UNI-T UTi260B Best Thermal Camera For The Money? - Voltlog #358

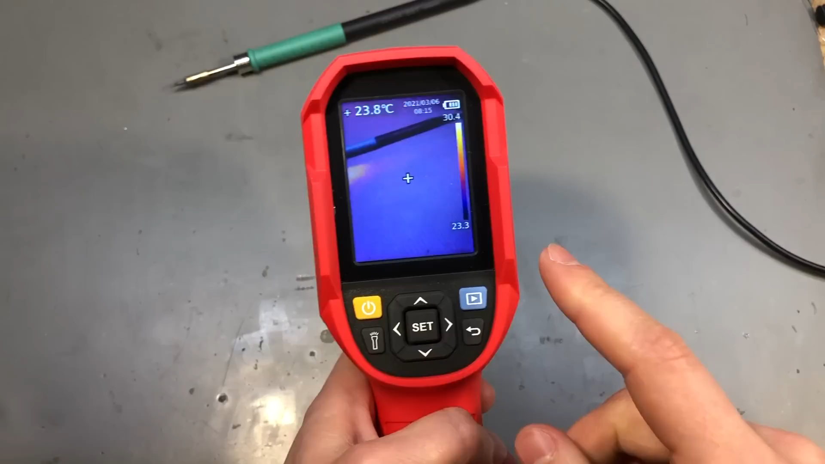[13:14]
On screen: spot 23.8°C
technical level maybe the processor wasn't capable of doing it but then you don't have this capability in their PC app either so it works the same way still image capture only and if you try to open the camera device
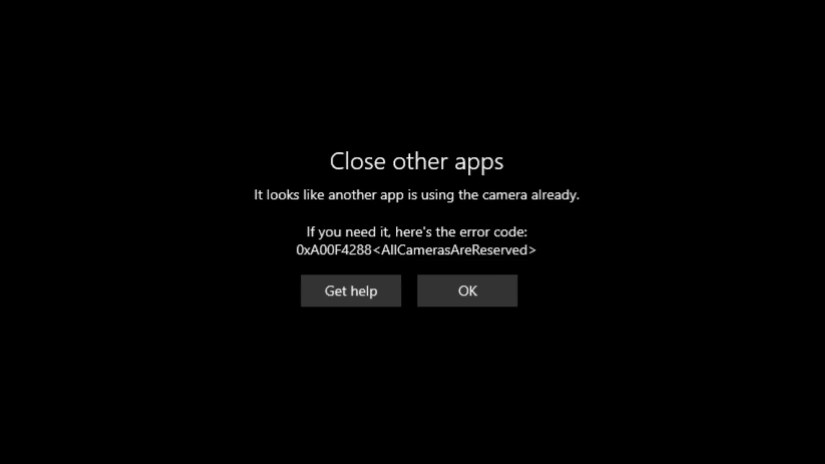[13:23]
under a different app it doesn't work you get an error it seems like they don't want us to use this for capturing video they don't want us to use a different app
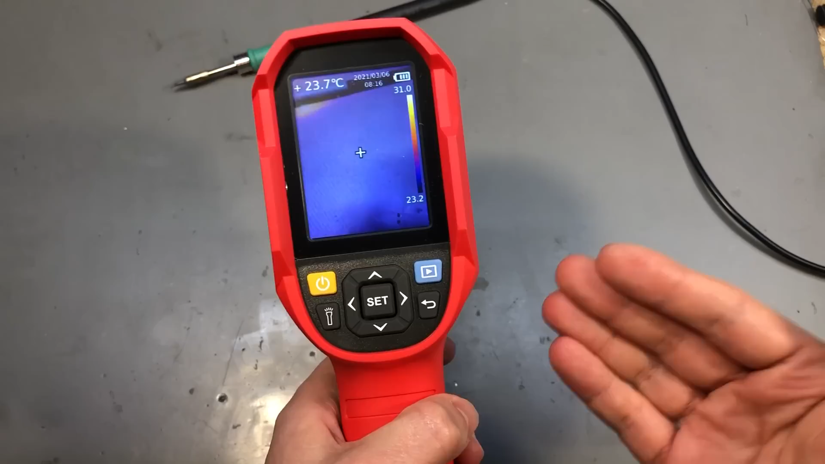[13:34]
On screen: spot 23.7°C
so to me it seems like they're blocking this feature by all means and now to give you my final thoughts on this unit here is just a quick comparison between an image I grabbed a while ago with my FLIR 1 which was 80 by 60 pixel thermal sensor next to it is an image of the same object taken with the new unity with its large thermal sensor there is quite a bit more detail in the image when we have the benefit of the higher pixel count sensor on the unity and
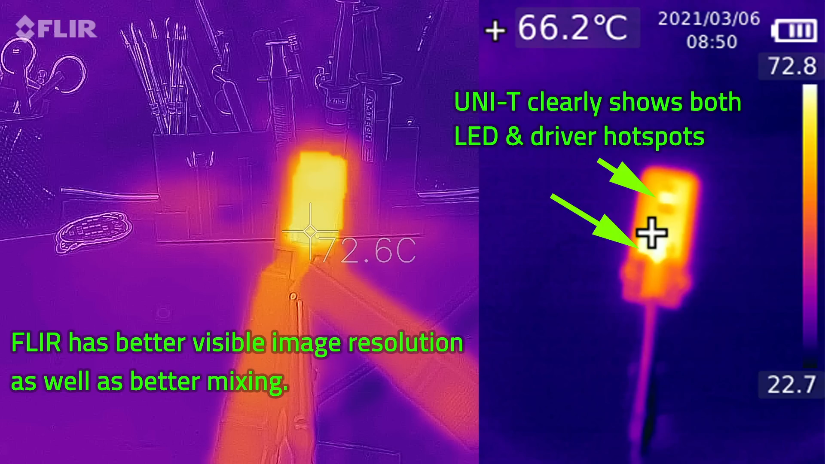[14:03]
if you're looking for that advantage of the high pixel count to get that extra detail in the thermal image then there is nothing on the market for the same cost as the unity and the choice is pretty simple in this case but you also have to be aware of the limitations I've mentioned like the fact that you cannot capture video on the unity and the alignment of the two images at close distance it's not really possible there's